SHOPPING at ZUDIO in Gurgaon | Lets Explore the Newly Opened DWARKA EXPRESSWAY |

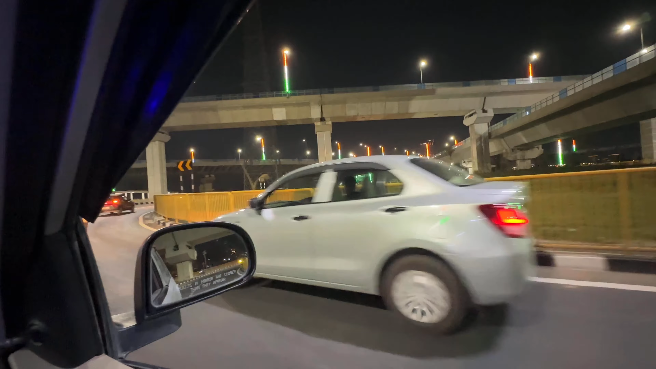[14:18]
भागो, यहाँ तो सब चल रहे ताबड़तोड़ स्पीड से भाई साहब,
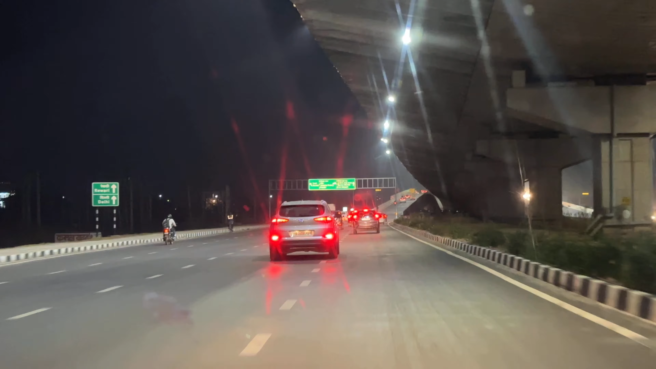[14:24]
इतना सुंदर लग रहा है, क्या जबरदस्त है, बाहर से दिखाता हूँ,
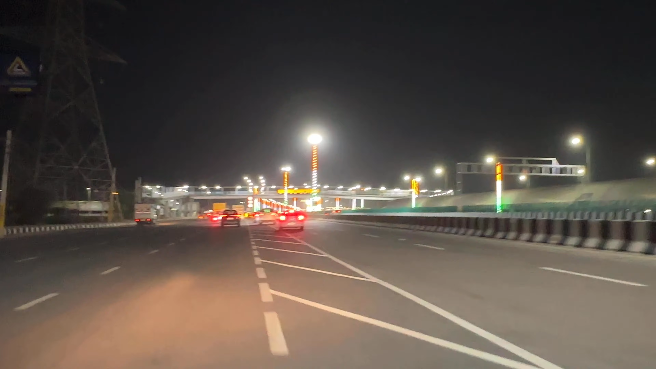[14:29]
वेलकम टू दिल्ली, टोल प्लाजा क्रॉस करके बिना टोल दिए, कुछ दिन में इस पे टोल लगेगा पर इधर से नहीं आएंगे।
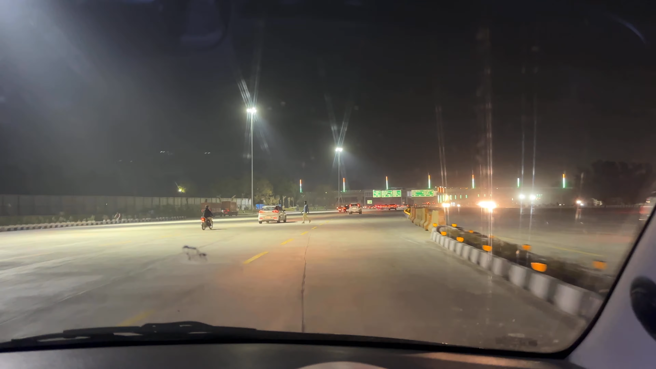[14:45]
अब पहुंच गए हम अपने द्वारका वाली लाइन में,
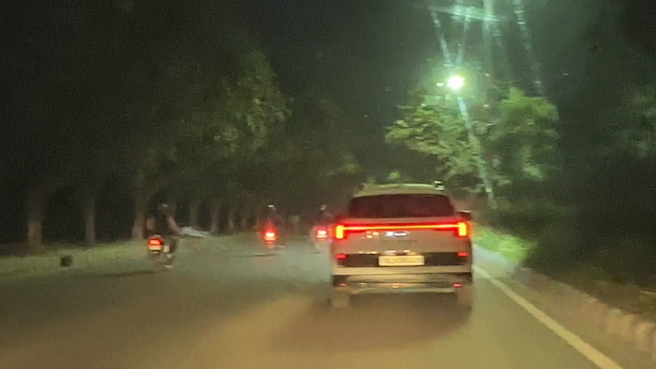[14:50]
अब पता लग रहा है रास्ते का, एक्सप्रेसवे तो भाई इतना अल्टीमेट बनाया हुआ है ना,